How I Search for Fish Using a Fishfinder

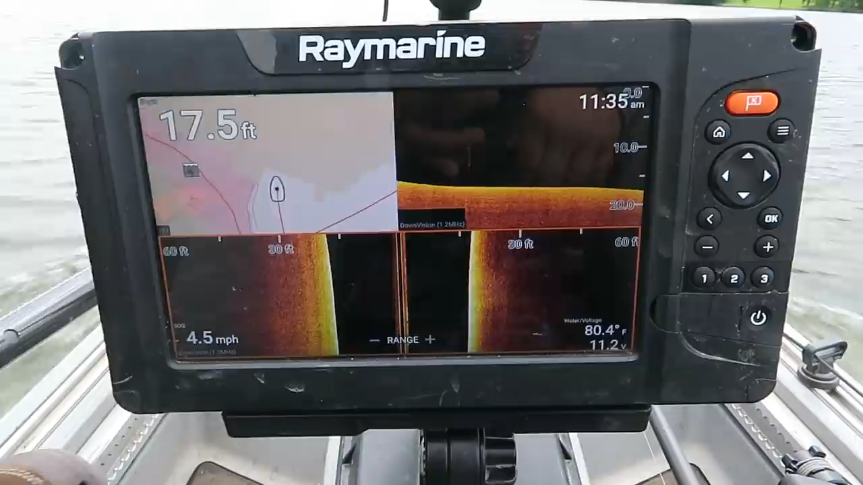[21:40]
On screen: depth 17.5 ft, water 80.4°F, speed 4.5 mph
be in their in their uh in their kitchen eating or in their dining room where the food is so all right let's keep looking
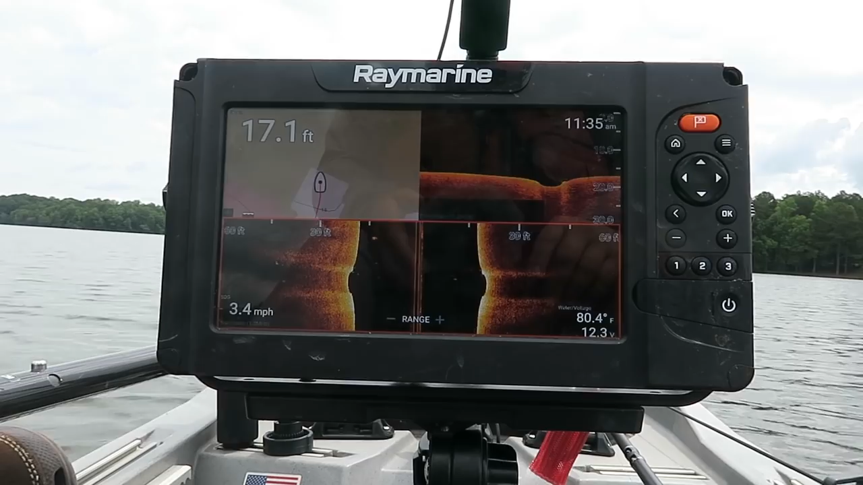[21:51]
On screen: depth 17.1 ft, water 80.4°F, speed 3.4 mph
all right so I think that's the creek channel and it looks like one but it's awful straight and it might be part of that ditch we saw earlier
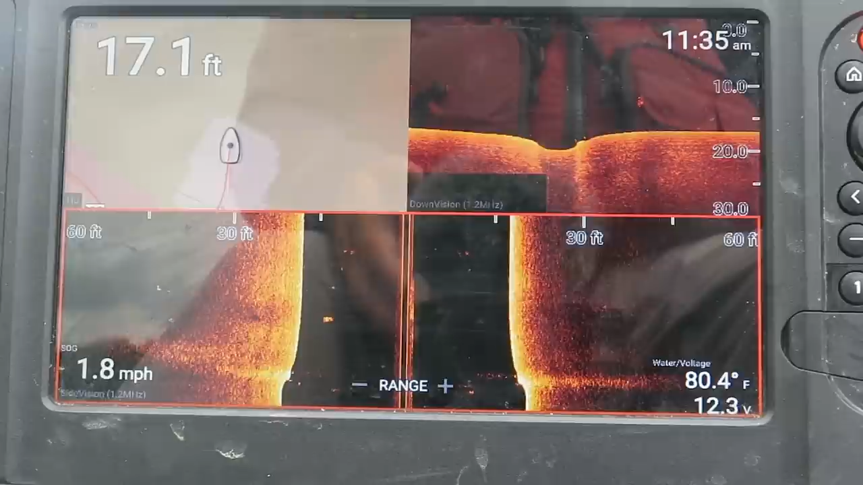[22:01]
On screen: depth 17.1 ft, water 80.4°F, speed 1.8 mph
I don't know I'm gonna remember that let's see if it keeps going up as we go towards the other side of the lake all right so we're almost to the other side of the lake with the camera I'm showing you
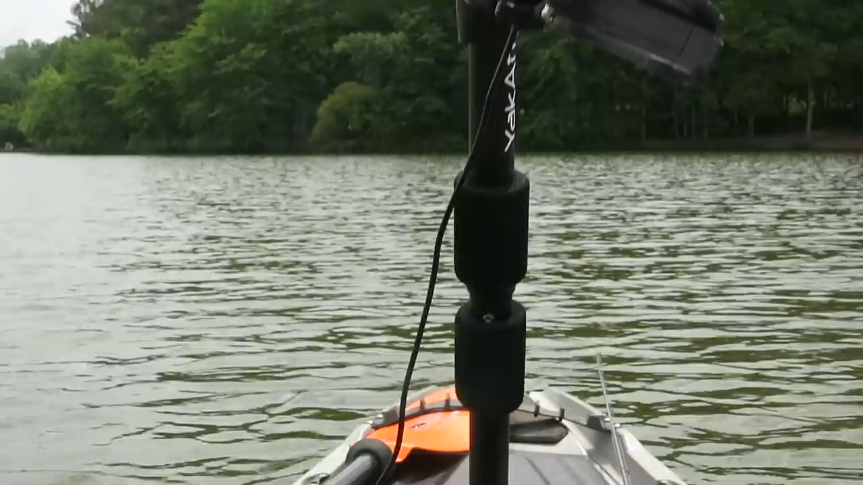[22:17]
and I zigzagged over this the other day when I was out because this is like a
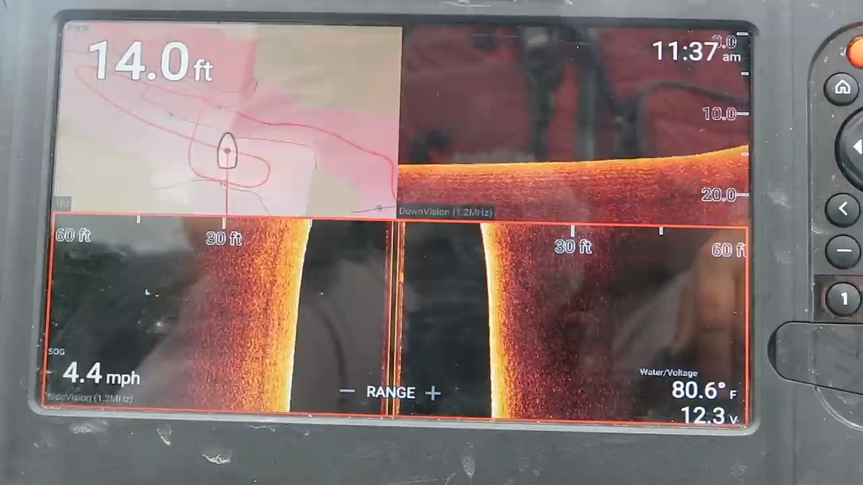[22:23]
On screen: depth 14.0 ft, water 80.6°F, speed 4.4 mph
little point that doesn't really look like it's a point from the shore so
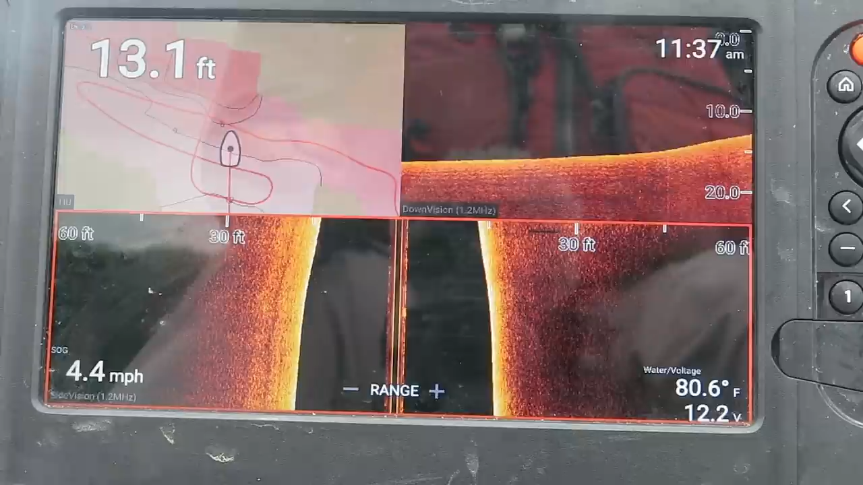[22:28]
On screen: depth 13.1 ft, water 80.6°F, speed 4.4 mph
as I pull up to it getting shallower
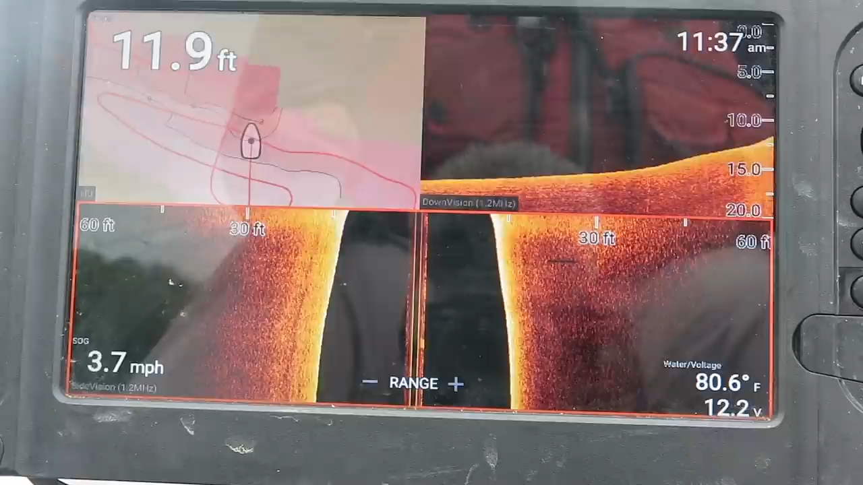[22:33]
On screen: depth 11.9 ft, water 80.6°F, speed 3.7 mph
a little slow way down takes a minute for my gps to catch up to tell you how fast I'm really going that's a pretty steep drop for this lake
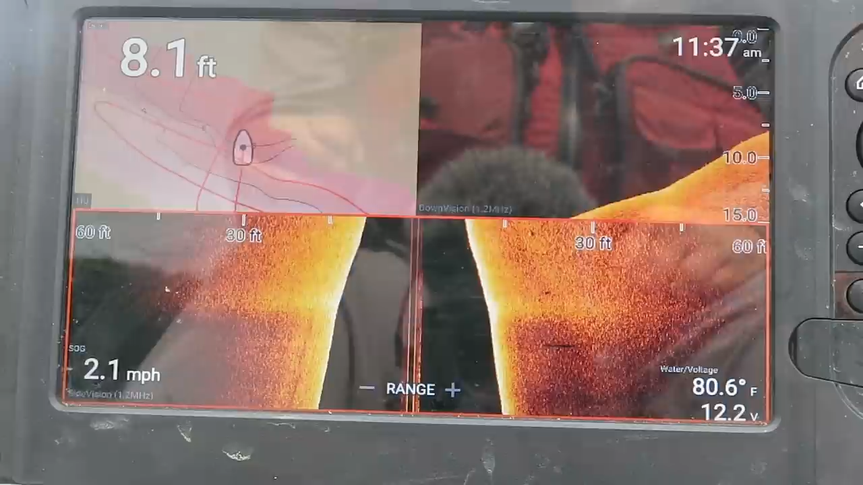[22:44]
On screen: depth 8.1 ft, water 80.6°F, speed 2.1 mph
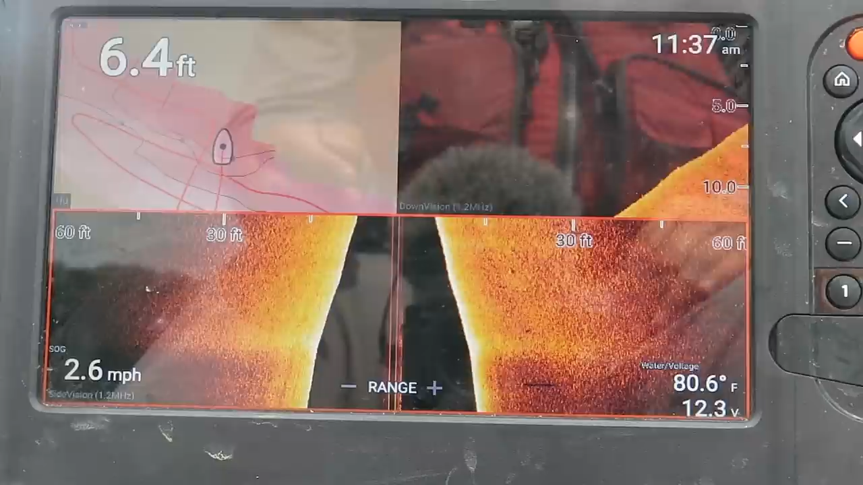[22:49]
On screen: depth 6.4 ft, water 80.6°F, speed 2.6 mph
it comes way up shallow but I don't see any fish on it look there's nothing
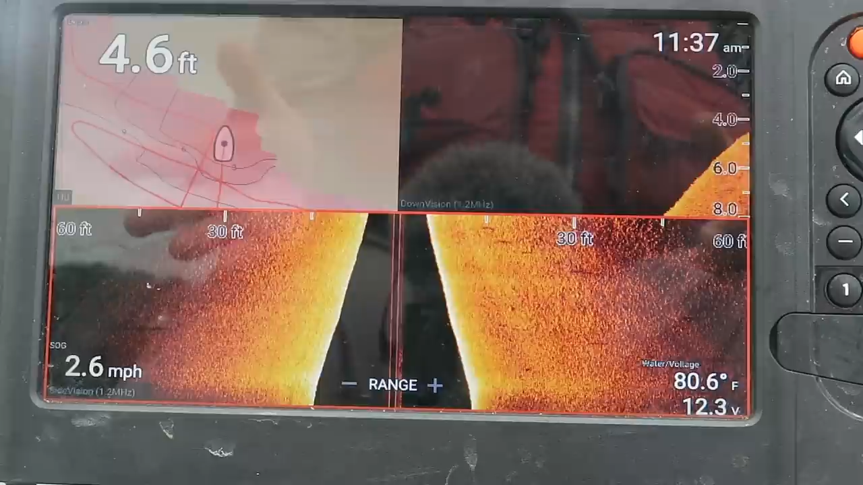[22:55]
On screen: depth 4.6 ft, water 80.6°F, speed 2.6 mph
on it maybe little bitty tiny fish that you probably can't see on the camera look
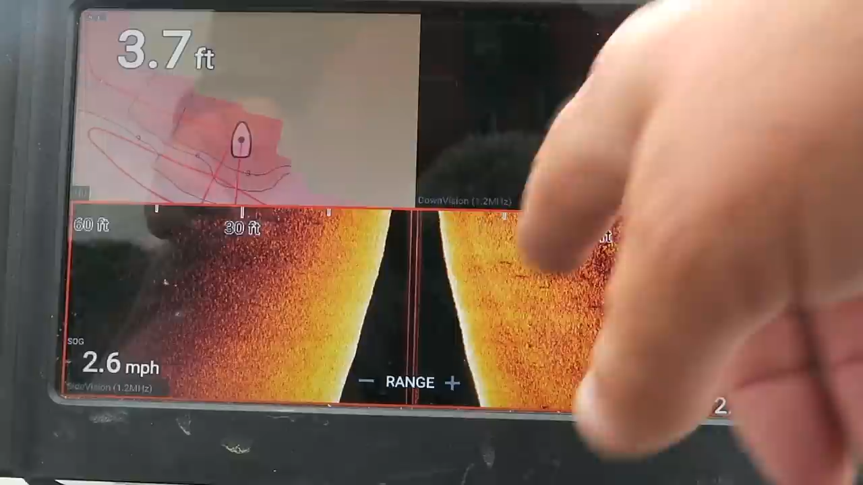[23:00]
On screen: depth 3.7 ft, speed 2.6 mph
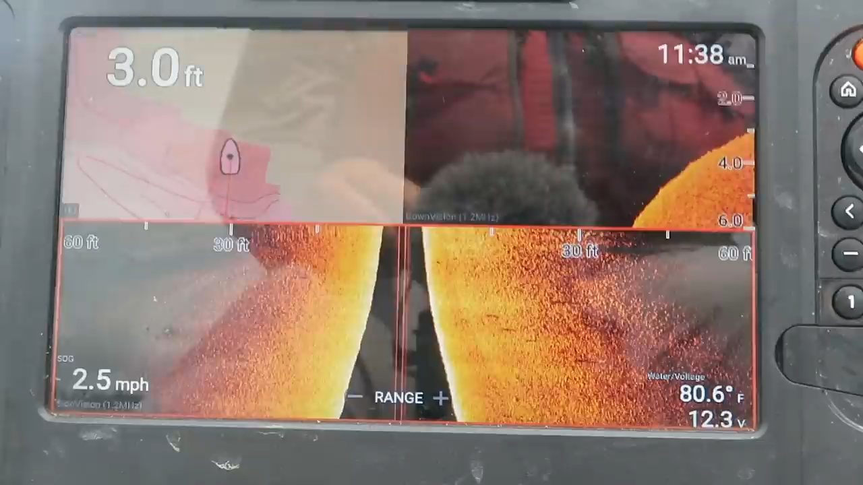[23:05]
On screen: depth 3.0 ft, water 80.6°F, speed 2.5 mph
turn go off of it again and see in a different spot and see what's going on here
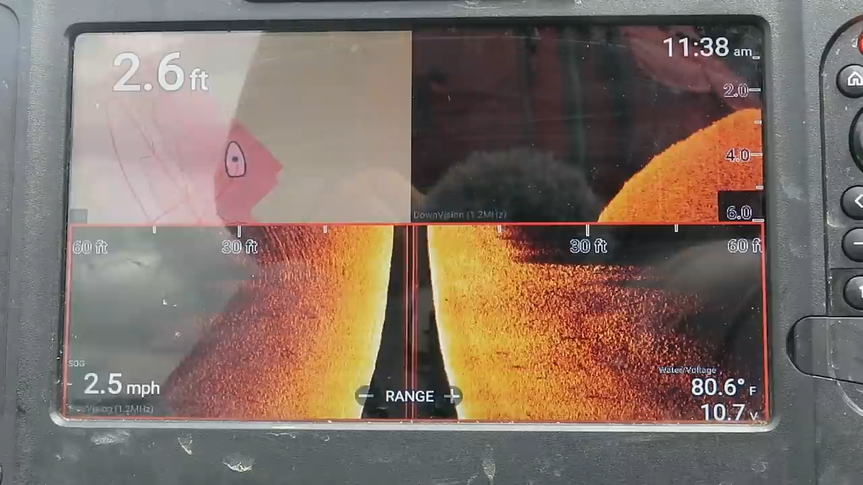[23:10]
On screen: depth 2.6 ft, water 80.6°F, speed 2.5 mph
see nothing nothing nothing nothing okay we're out to 10 feet
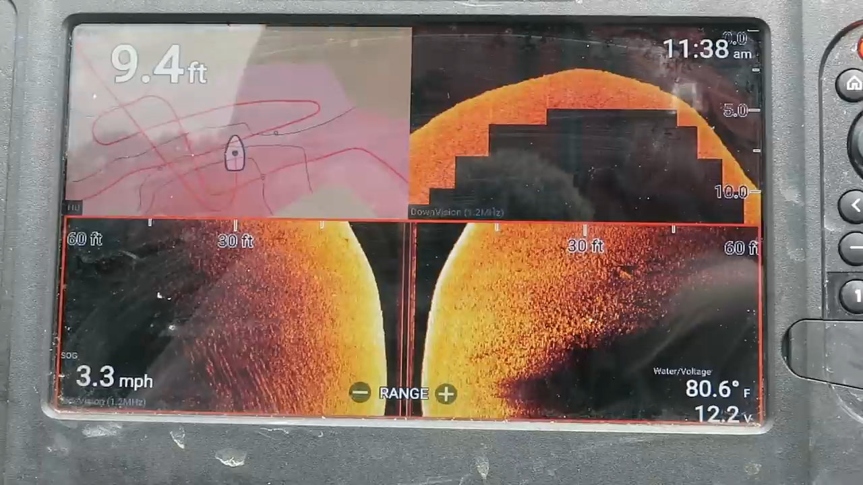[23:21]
On screen: depth 9.4 ft, water 80.6°F, speed 3.3 mph
not a thing and we are on the opposite side of the lake from the creek channel
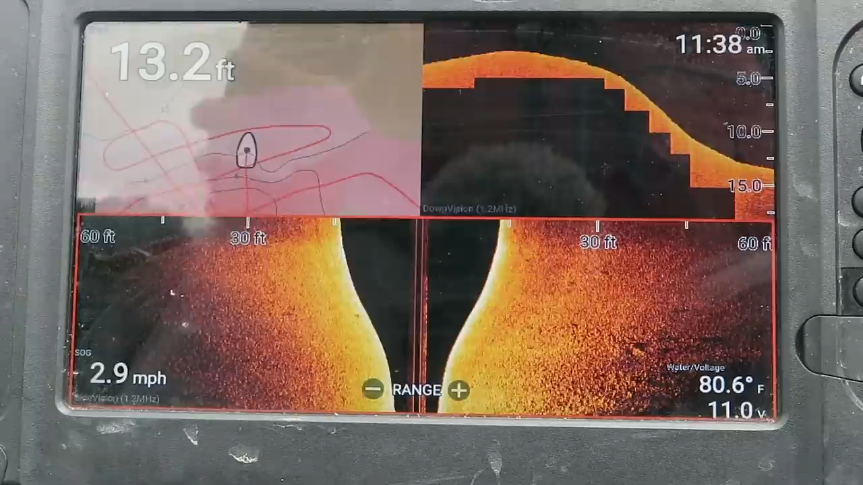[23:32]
On screen: depth 13.2 ft, water 80.6°F, speed 2.9 mph
so that may have something to do with it all right I'm going to go into this little pocket